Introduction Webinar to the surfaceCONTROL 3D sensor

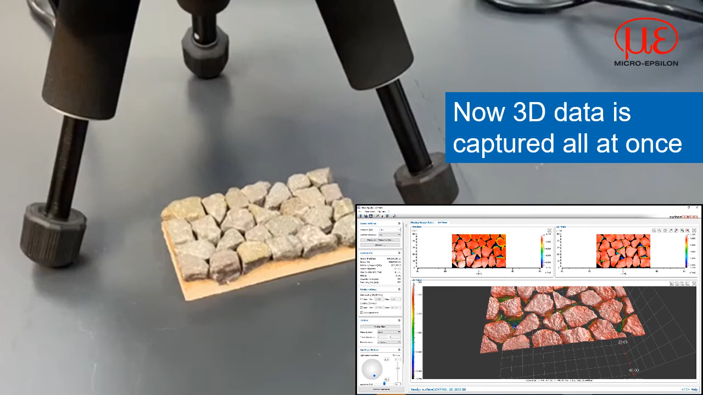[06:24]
So let us take a closer look at how we create the 3D information.
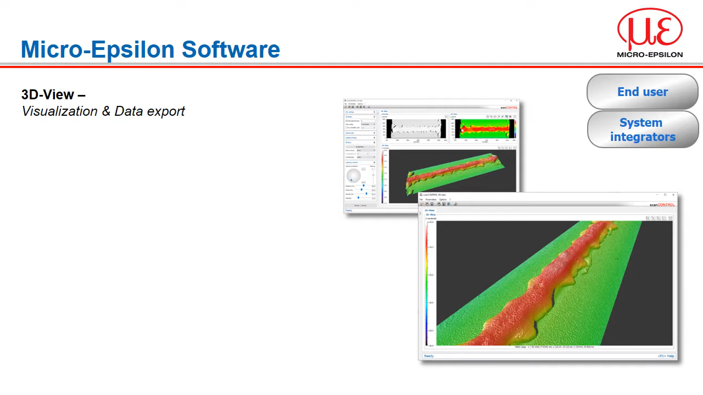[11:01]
Micro Epsilon 3D View is our visualization and data export software for use with all of our 3D sensors.
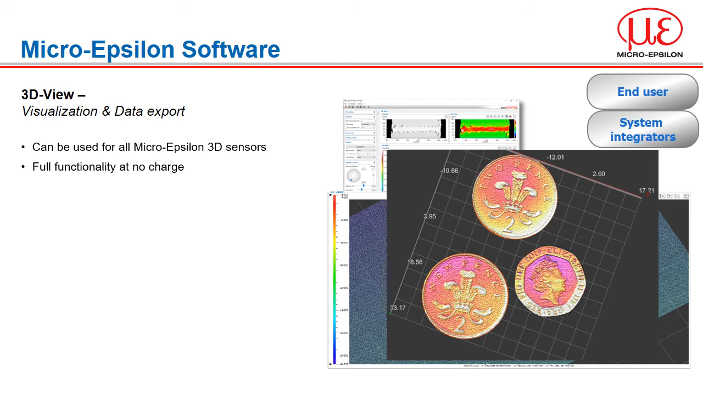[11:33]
and further processing of the data in other programs.
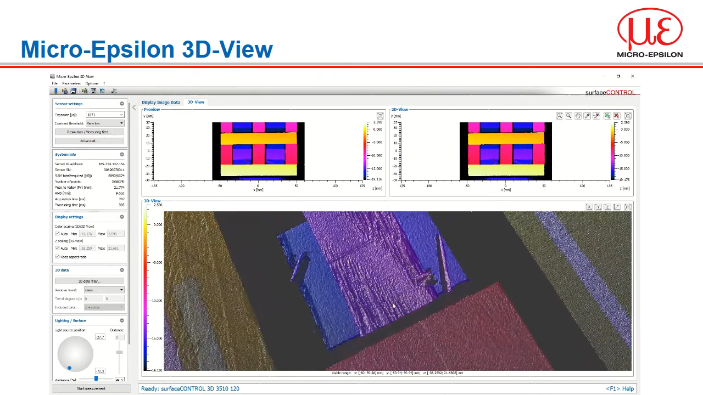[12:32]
cut specific regions and then display the main 3D image. We can then zoom in and reveal the detail. Lighting can also be adjusted to highlight greater detail if needed and all this data can be exported as a CAD file as previously described.
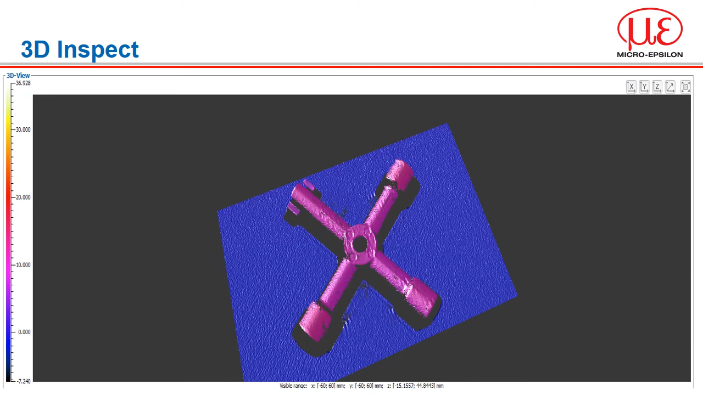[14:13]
So, if we take this object, which is a utility tool, we are able to locate and orientate this part using the pre-processing functions.
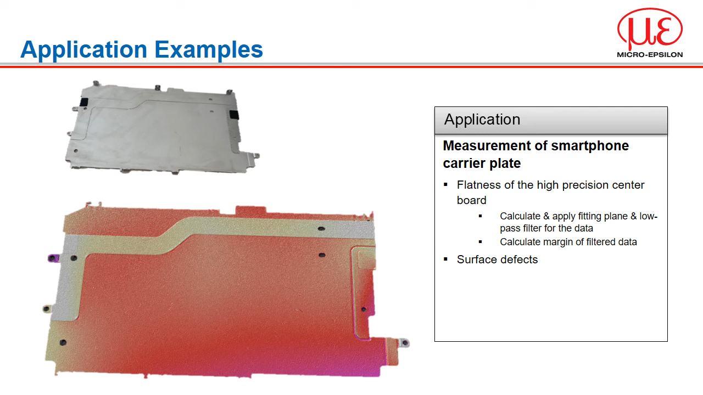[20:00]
Even with tilted or angled surfaces, it is still possible to align a plane to the area of interest and determine the quality. Whilst we don't have the range to inspect complete surfaces in one go, we do have a very good spatial resolution and accuracy.
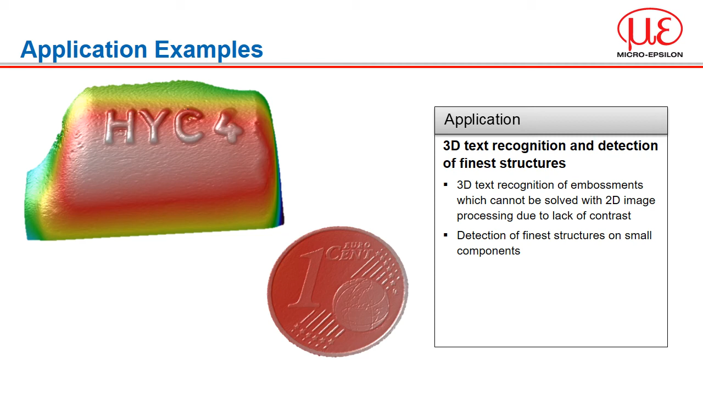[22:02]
We are able to extract the height or depth information to present the data in a way that vision tools can then read and also determine the quality of the embossment or the imprinted text.